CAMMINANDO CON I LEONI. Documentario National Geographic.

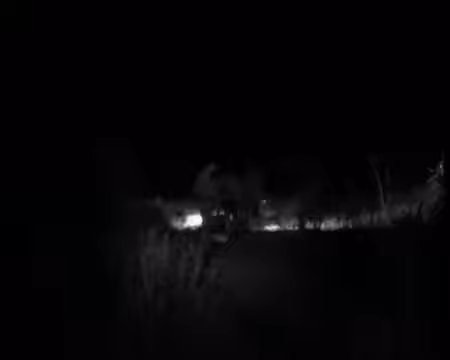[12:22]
È buio pesto, pieno diversi di animali. E non sai mai cosa c'è intorno a te.
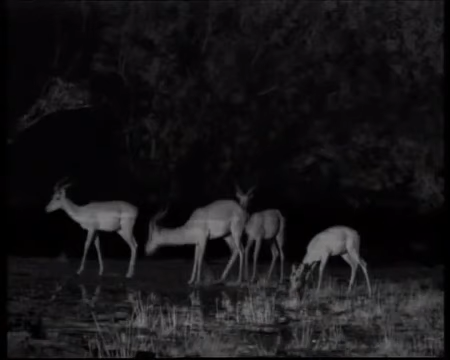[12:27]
Vicino al nascondiglio, Phil dirige le luci infrarosse verso la sorgente.
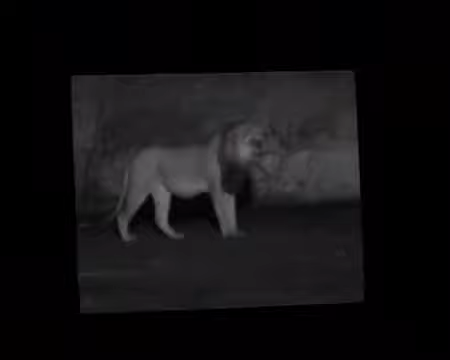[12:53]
Quando accendi le luci, non c'è il minimo cambiamento nel comportamento animale. Devi mantenere la massima calma, perché tutto quello che puoi vedere è solo quello che vedi nel monitor.
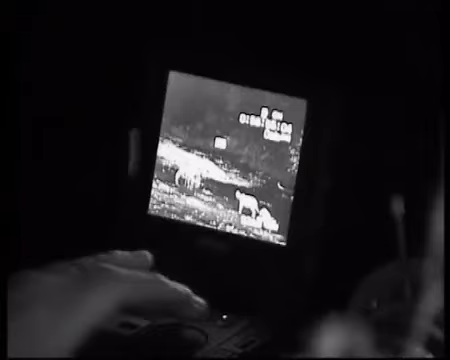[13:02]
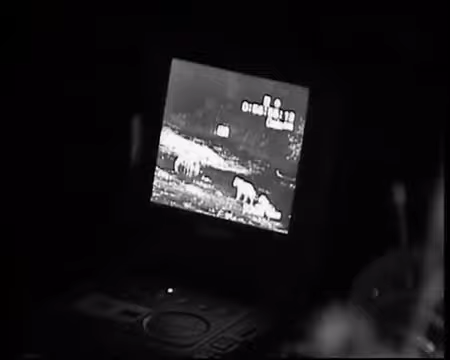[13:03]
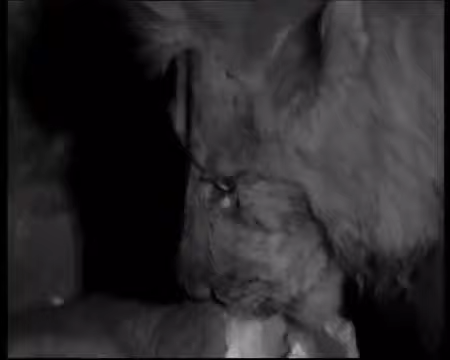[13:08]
Questa notte il branco si ciba di un'altra carcassa di bufalo.
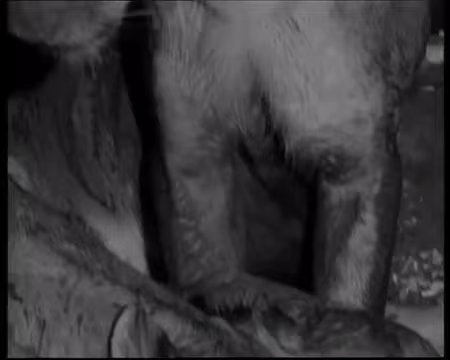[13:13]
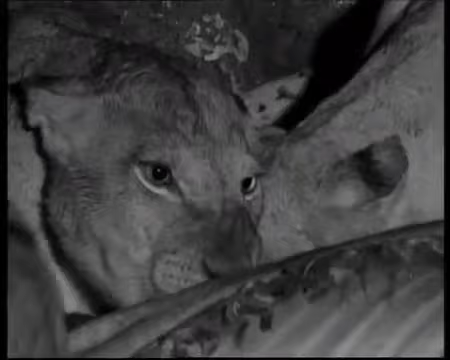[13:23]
Il pasto non è una cosa facile, con tutto quell'intasarsi in massa sul cibo.
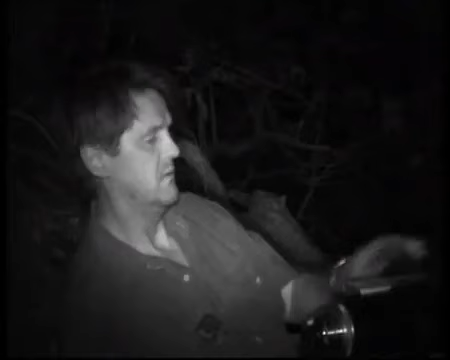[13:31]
E la loro cena sta per essere interrotta.
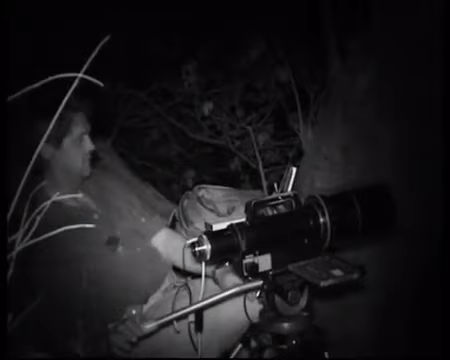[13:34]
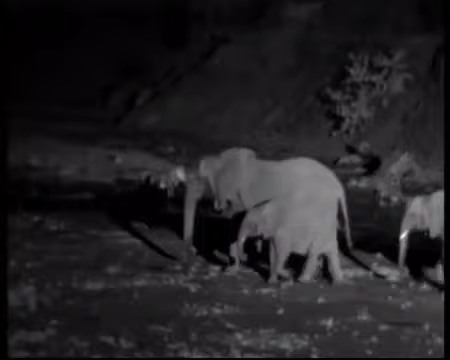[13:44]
Gli elefanti preferiscono venire alla sorgente di notte, ma non amano la compagnia dei leoni. Le elefantesse si stringono attorno ai piccoli per proteggerli.
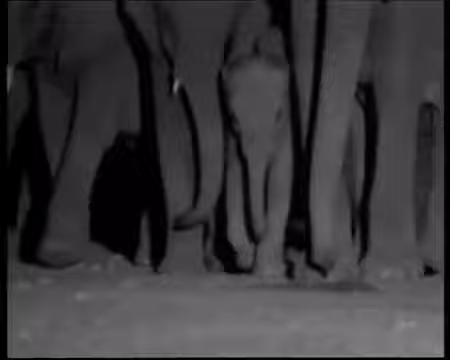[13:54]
Gli adulti, con le loro dimensioni gigantesche, hanno poco da temere.
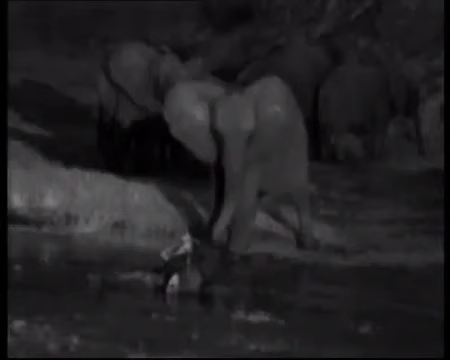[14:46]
Gli elefanti sembrano considerare la carcassa di bufalo con un misto di curiosità e di paura.
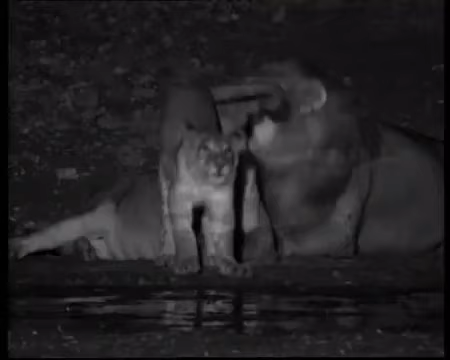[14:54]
Come a voler negare la propria sconfitta, Farai,
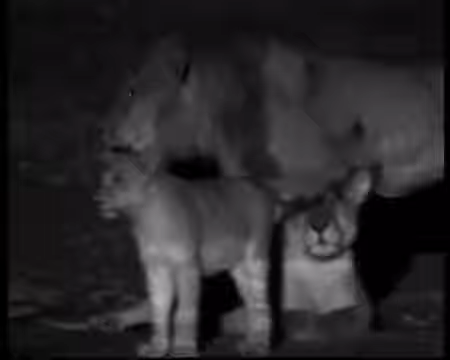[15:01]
Missy Santer e Cavingo ribadiscono rumorosamente che i legittimi re degli animali sono ancora loro.
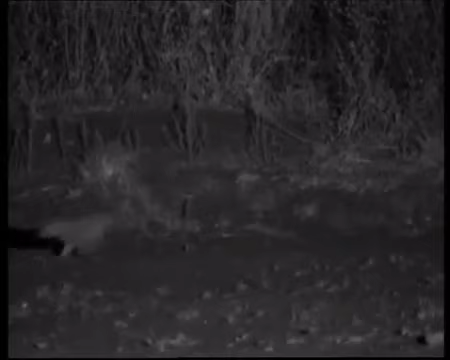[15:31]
Arrivano i cuccioli. Sono famelici e succhiano avidamente. Persino Farai, che è abbastanza grande da essere svezzato, scippa un po' di latte. A un certo punto, le femmine decidono che ne hanno avuto abbastanza.
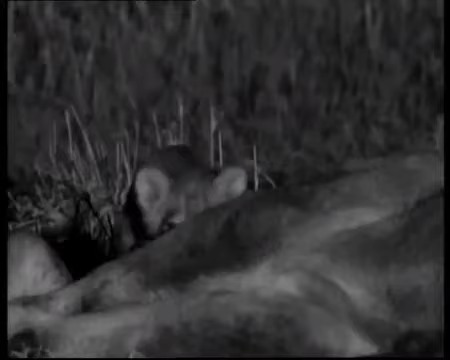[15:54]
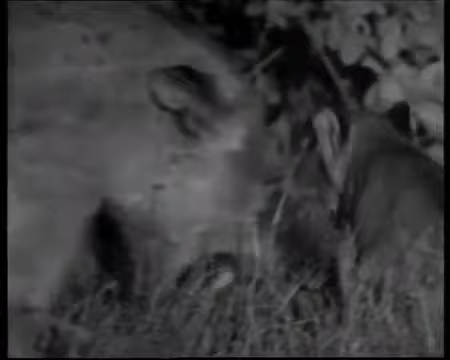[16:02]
Ora sono tutti sazi e assonnati. Ma il rombo di un tuono interrompe il loro riposo.
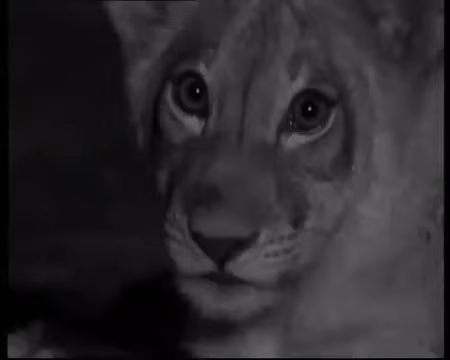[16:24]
Questa notte calma sta per subire un brusco cambiamento. L'umidità spinta in queste terre dal nord annuncia la fine della lunga e calda stagione singa.
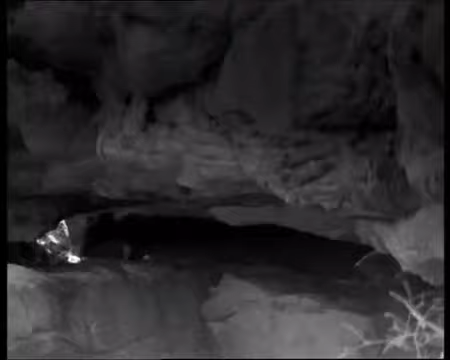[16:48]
Anche i documentaristi si dirigono verso un riparo,
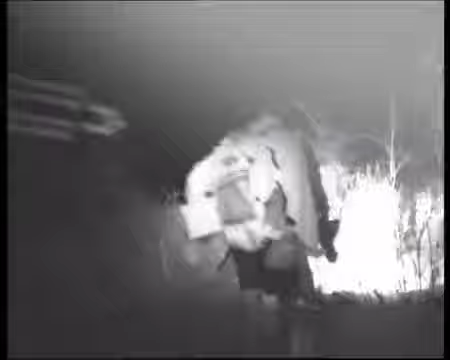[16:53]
sperando di non imbattersi negli elefanti o nei leoni in questa rombante oscurità.
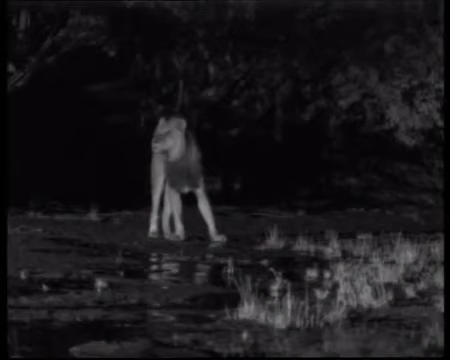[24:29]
Continuavano a scappare via ogni volta che tentavamo di avvicinarci.
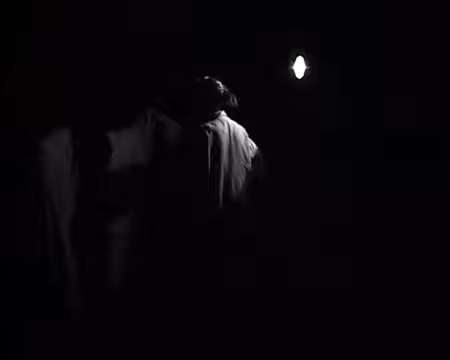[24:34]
Sperando che i leoni vengano fino a loro Phil e Lynn si organizzano in un nascondiglio vicino al posto preferito dal branco per bere.
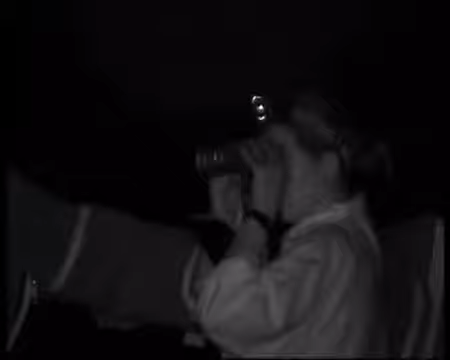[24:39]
Non c'è da aspettare a lungo.
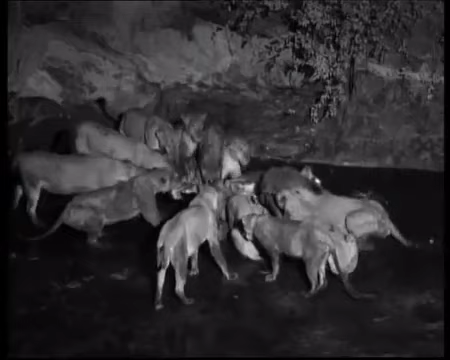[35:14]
non passa molto tempo e il branco di leoni si getta sui resti del piccolo elefante.
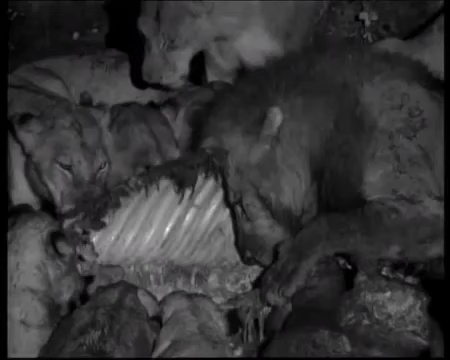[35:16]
Le dimensioni della carcassa fanno sì che il branco si riunisca al completo per la prima volta dall'arrivo dei nuovi maschi.